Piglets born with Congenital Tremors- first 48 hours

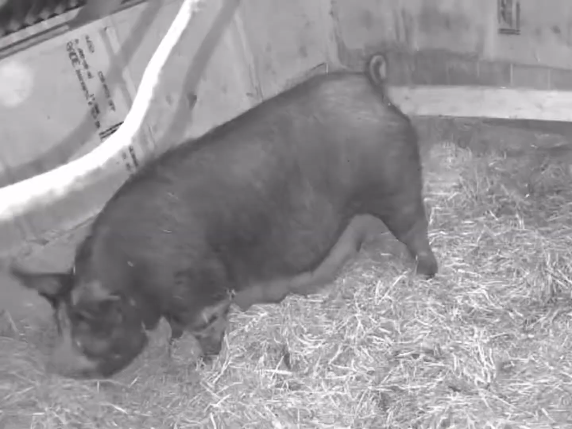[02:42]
So January 13th, she started nesting. We gave her a lot of straw and a nice warm hut, and I set up a camera so I could watch from the house, and she nested all night long. She normally sleeps all night. She is, as soon as it's dark, she's sound asleep.
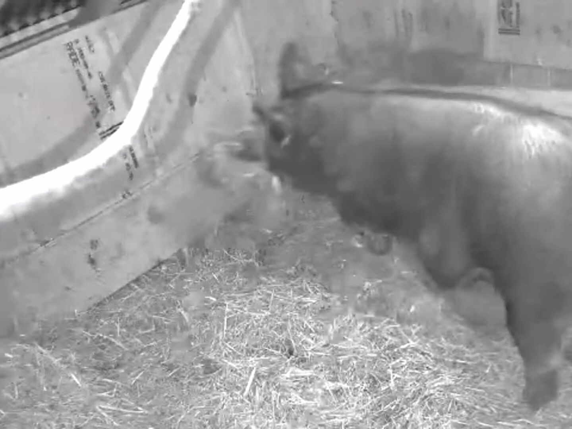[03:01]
So I could tell labor was pretty imminent. She was hardcore nesting. It was pretty funny. She took all the straw and put it on one, in one corner, made herself a nice little nest. I put a roll bar in there so that, and you can't see it in this video yet, but there's a heat lamp over that bar in the corner where she is now,
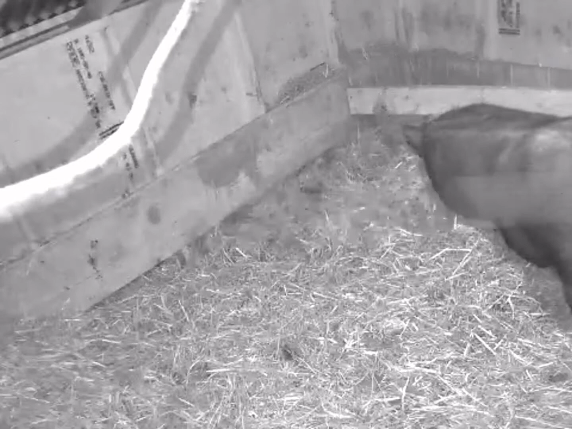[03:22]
and just waiting for piglets. I checked on her every once in a while. She did this, I think, until about five in the morning, and then she took a nap, which I've read is pretty textbook. They sleep hard for about three hours before labor starts, and checked on her a couple times, and then in the morning, about 7 40,